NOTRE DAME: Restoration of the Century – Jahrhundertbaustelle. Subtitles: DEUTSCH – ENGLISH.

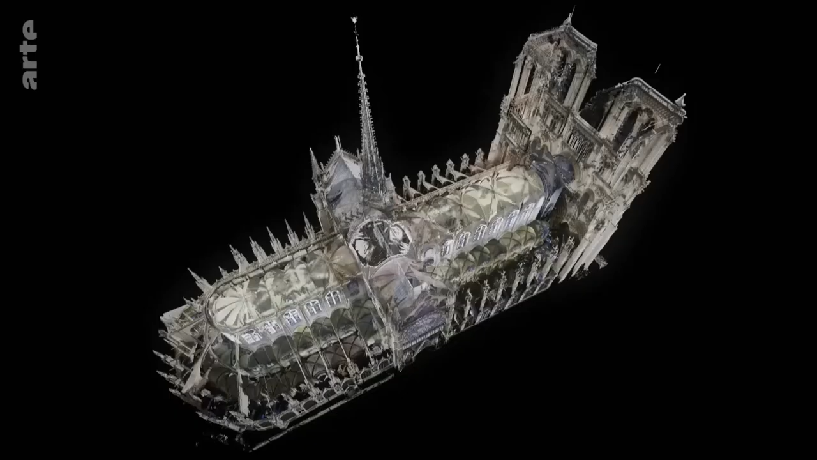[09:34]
Zu den jüngeren Teilen gehören die Gewölbe des Querschiffs.
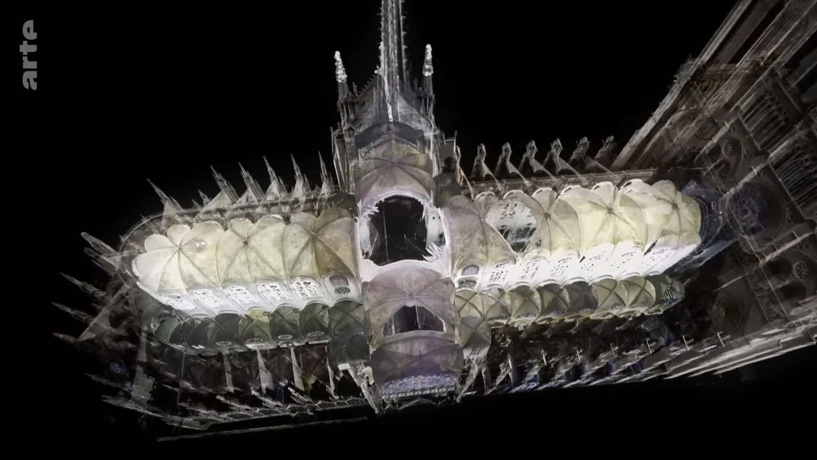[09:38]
Wegen ihres schlechten Zustands drohten sie bereits im 18. Jahrhundert einzustürzen.
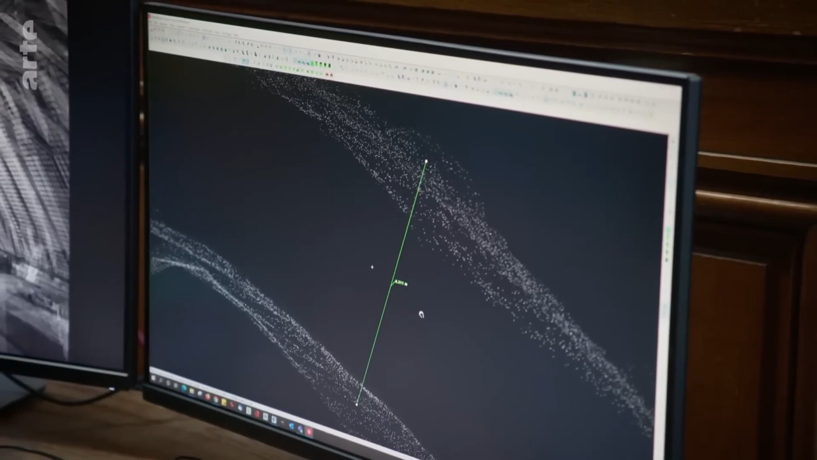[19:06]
Das entspricht der Messung des Georadars.
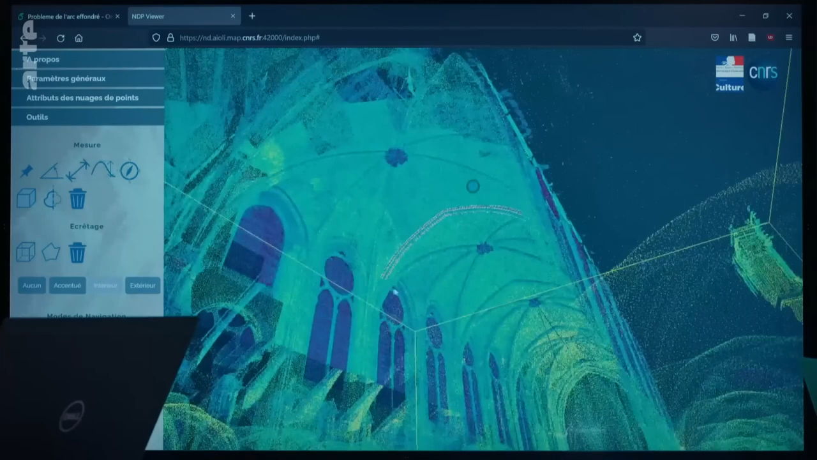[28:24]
Diese vierdimensionale Darstellung der Kathedrale ermöglicht uns,
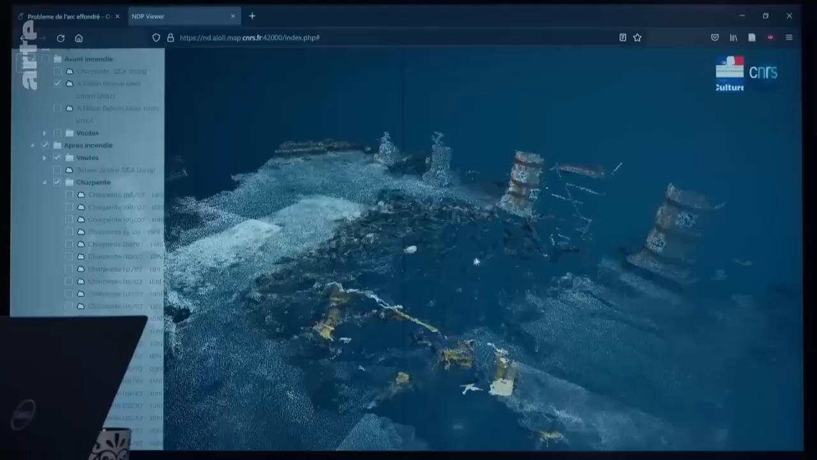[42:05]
Anhand ihrer Position am Boden können die Wissenschaftler die Flugbahn der heruntergefallenen Keilsteine simulieren, senkrecht zur Aufschlagstelle.
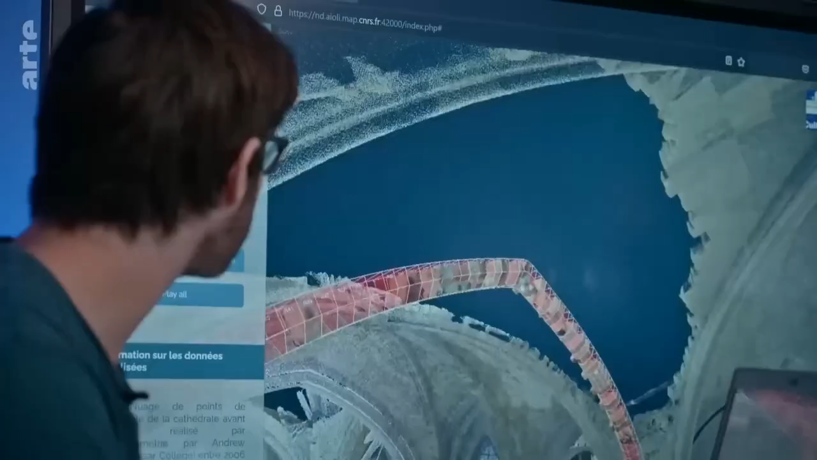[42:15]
Und so auf ihren ursprünglichen Platz innerhalb des Bogens schließen.
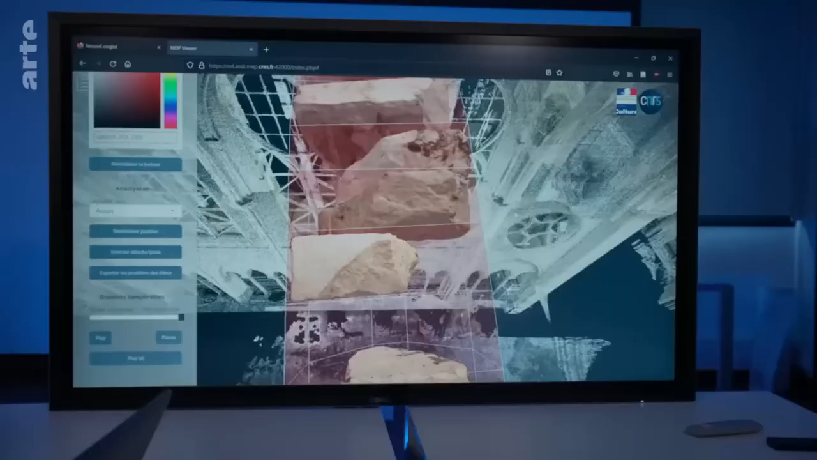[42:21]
Nicht bei allen Steinblöcken lässt sich die Position so leicht bestimmen.
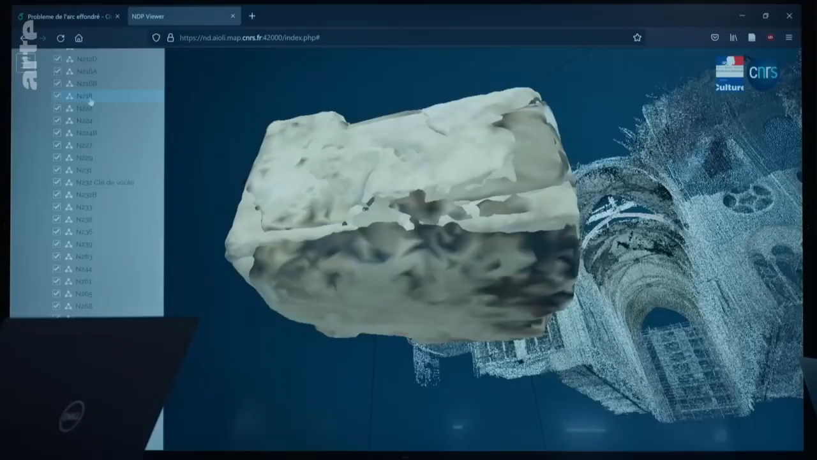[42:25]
Manche wurden beim Fallen abgelenkt. Wie lässt sich also die ursprüngliche Position aller 70 Keilsteine wiederfinden?
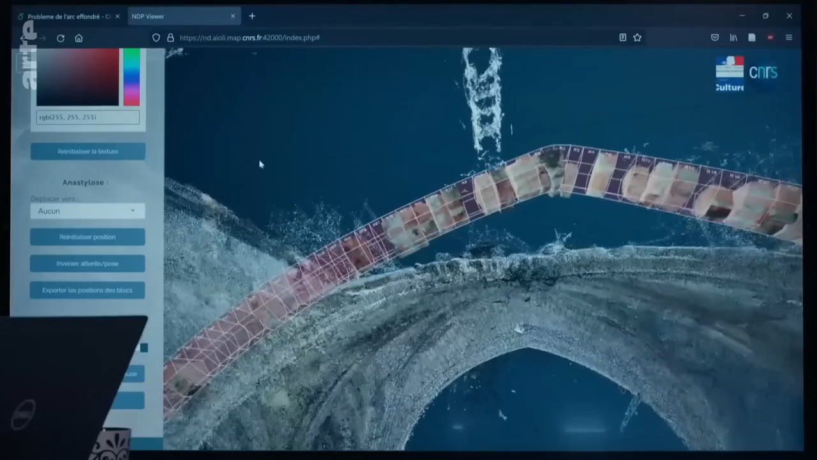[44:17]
Mit Hilfe des Computers erhalten die Wissenschaftler eine zu 80% zuverlässige Lösung.